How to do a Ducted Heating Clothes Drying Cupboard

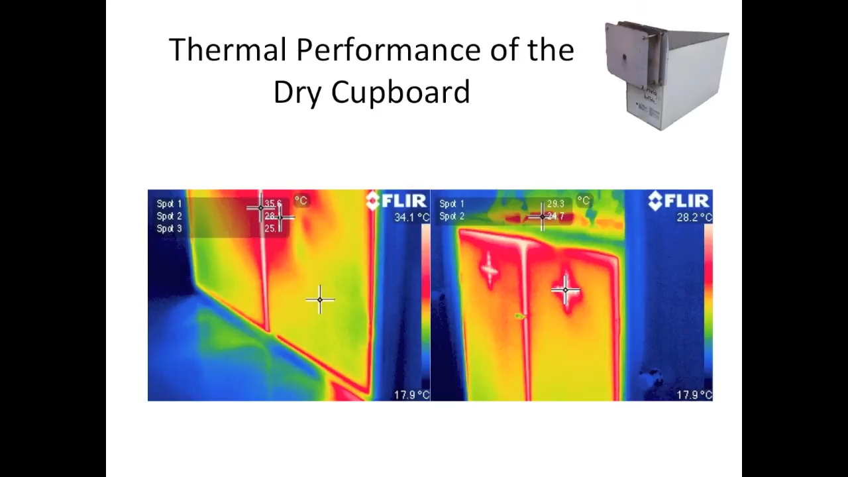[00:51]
A more airtight enclosure means a higher elevated temperature inside the cupboard.
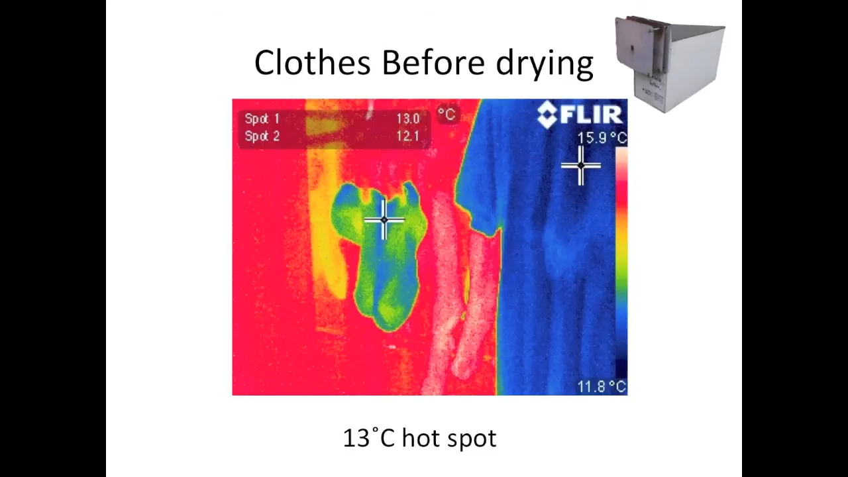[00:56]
On screen: scale top 15.9°C, scale bottom 11.8°C
Galvanised steel internals were used to contain the moisture and the heat inside.